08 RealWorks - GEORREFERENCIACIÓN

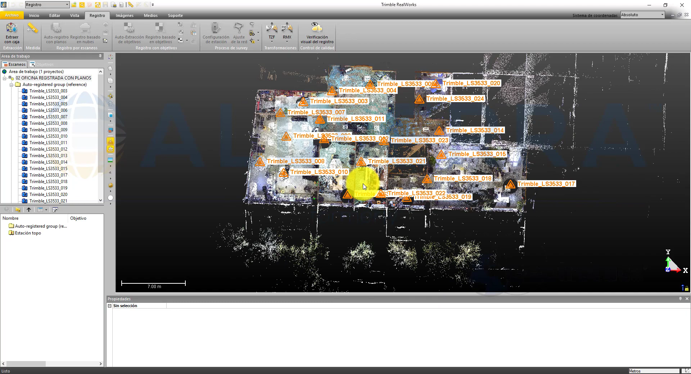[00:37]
Una vez hayamos unido los escaneos en Trimel Real Wars, tendremos una nube de puntos con unas coordenadas locales a las cuales siempre podremos georreferenciar.
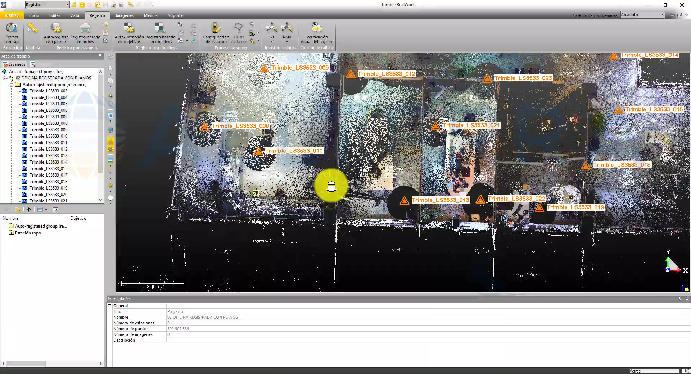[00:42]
En este caso vamos a introducir otro escaneo realizado
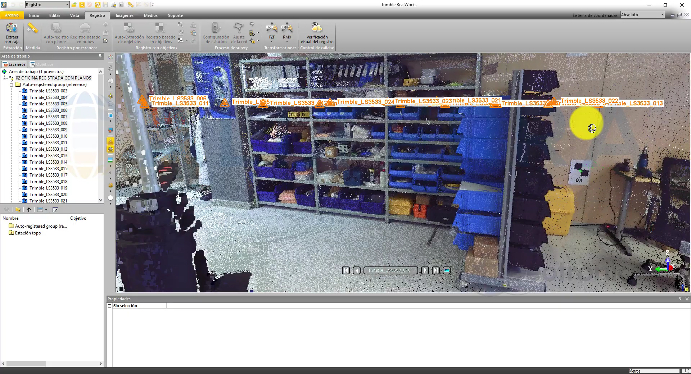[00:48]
con un escáner de mano y lo vamos a georreferenciar a este sistema local.
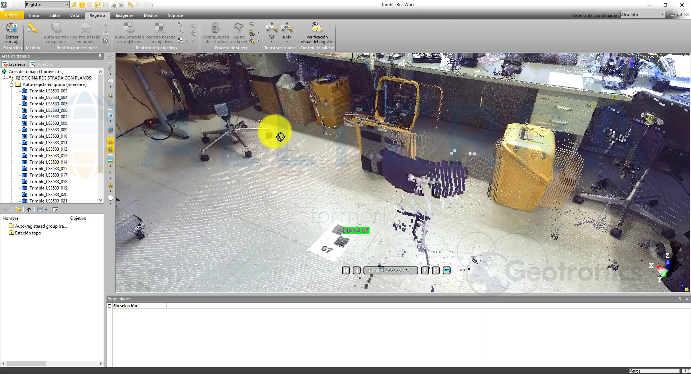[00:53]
Tenemos unas cuantas dianas en esta habitación a las cuales hemos dado coordenadas.
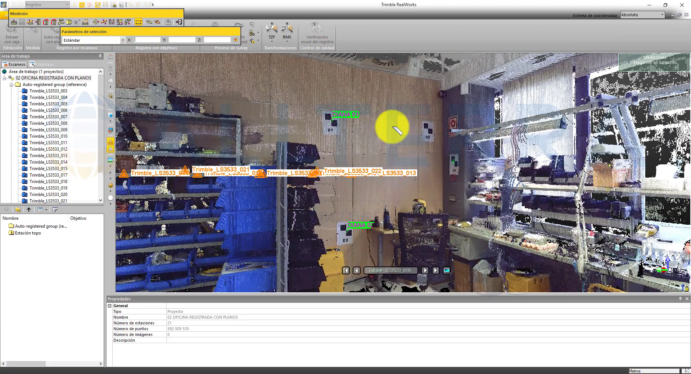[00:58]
Simplemente hemos usado la herramienta de medir, hemos pinchado y hemos copiado estas coordenadas.
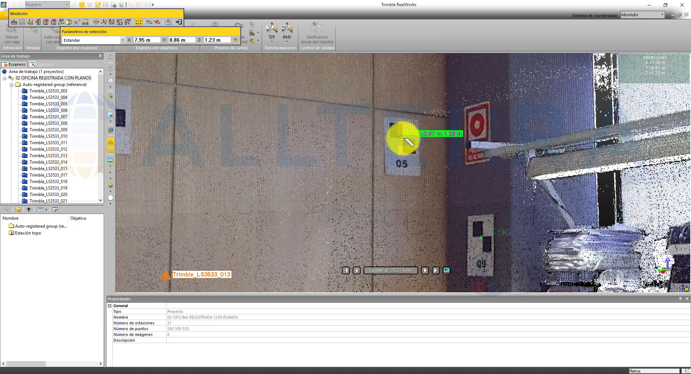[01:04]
Después, para agregarlas, entramos en registro,
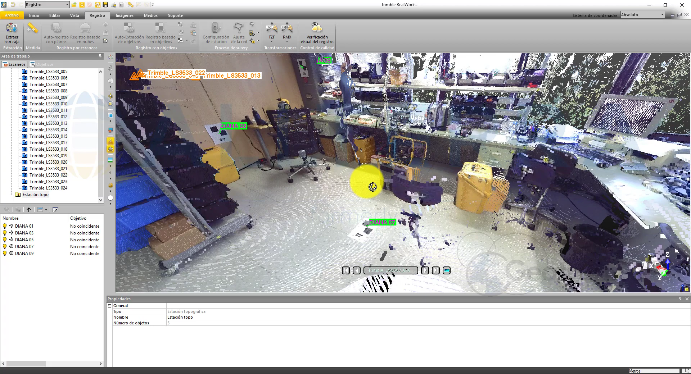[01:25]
5 coordenadas para georreferenciar la nube de puntos de nuestro escáner de mano del tpi8.
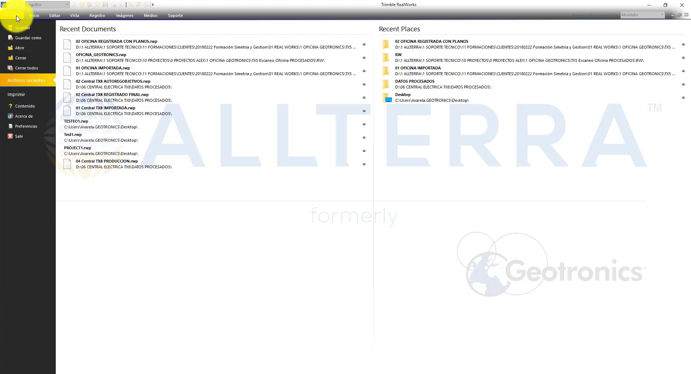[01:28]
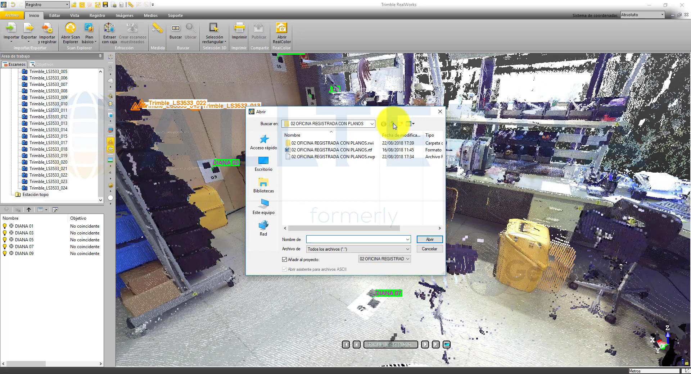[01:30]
Entramos en importar y metemos el escaneo que hemos hecho con el escáner de mano.
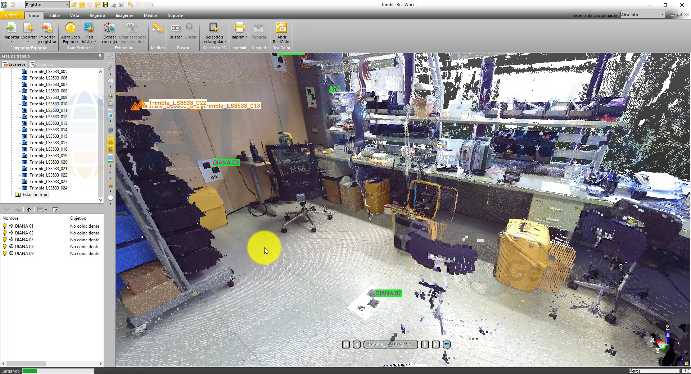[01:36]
Este escáner quedará totalmente fuera de esta nube de puntos
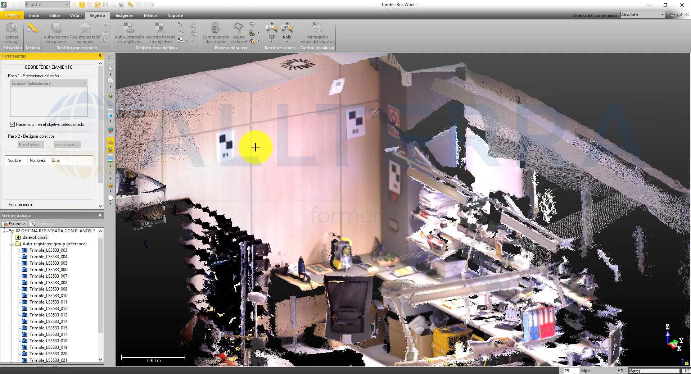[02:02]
Después, vamos seleccionando una a una las dianas y seleccionamos el punto topo que le corresponde.
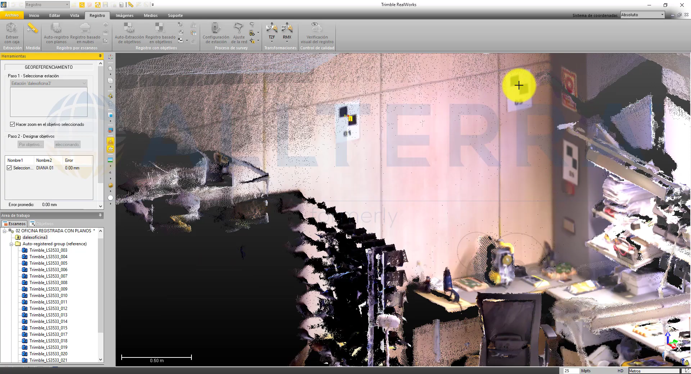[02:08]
Esto también se puede meter de forma manual o metiendo un csv de puntos y añadiendo las coordenadas aquí.
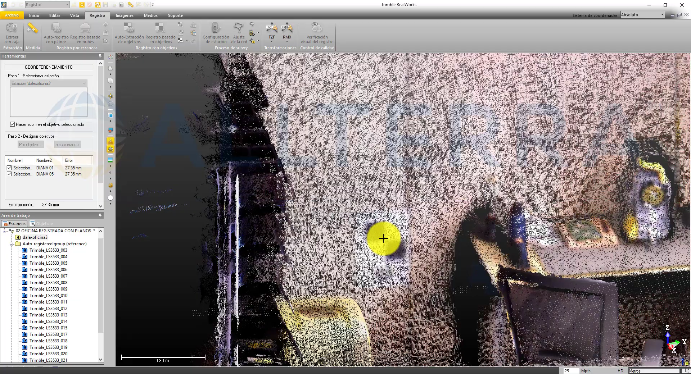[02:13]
Una vez vamos metiendo las coordenadas poco a poco,
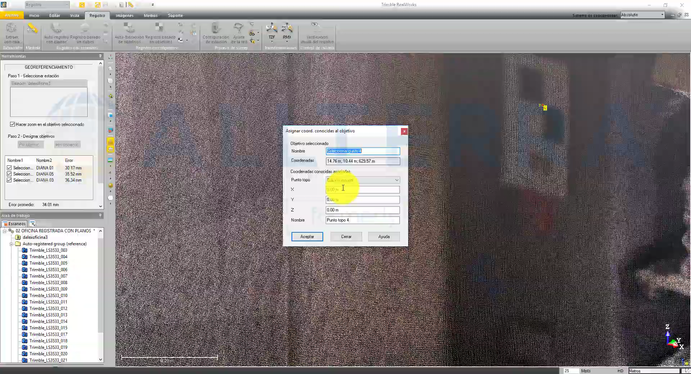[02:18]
podemos ver en la parte de la izquierda un error promedio, que en este caso es de 3 centímetros.
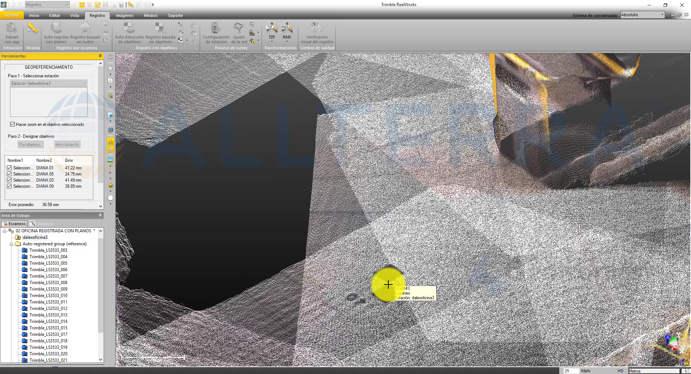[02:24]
Después, lo que tendremos que hacer es aplicar los cambios que hemos hecho y automáticamente
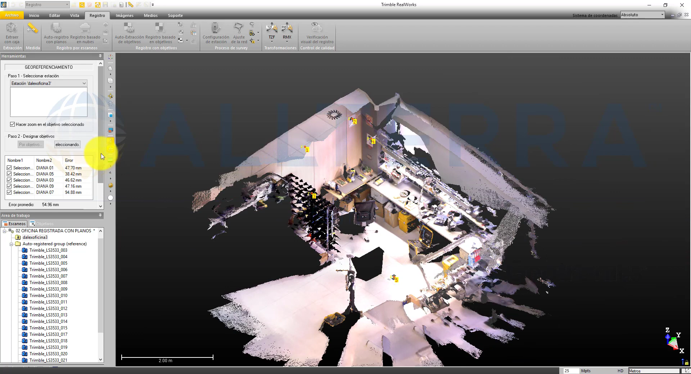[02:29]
la nube de puntos se trasladará a
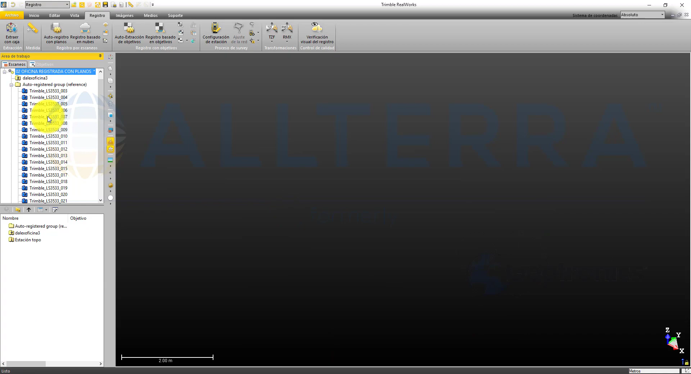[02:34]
las coordenadas locales que tenemos en la anterior nube de puntos.
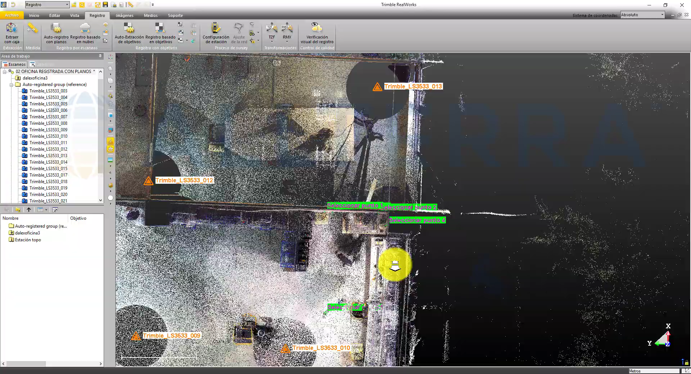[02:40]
Si nos acercamos, podremos ver la nube de puntos perfectamente encajada a la anterior.
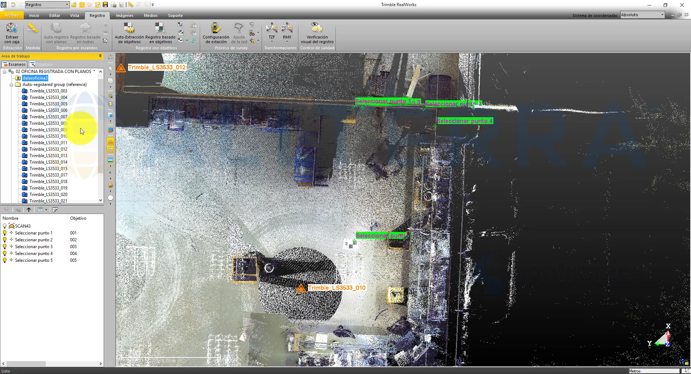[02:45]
En este caso, vamos a darle a mostrar la nube de puntos del tpi8 solamente,
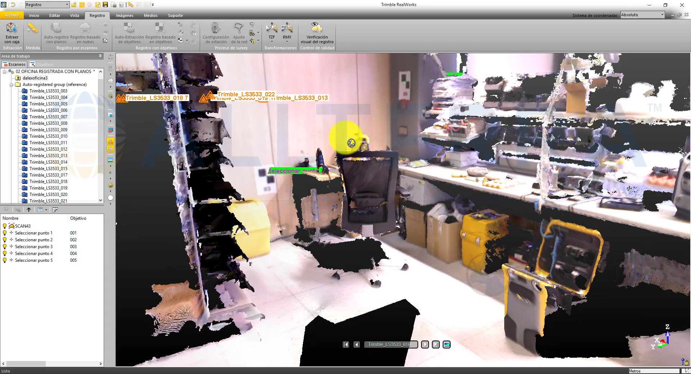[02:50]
nos metemos en la vista de estación y si le damos a ver el resto de la nube de puntos, vemos que encaja perfectamente.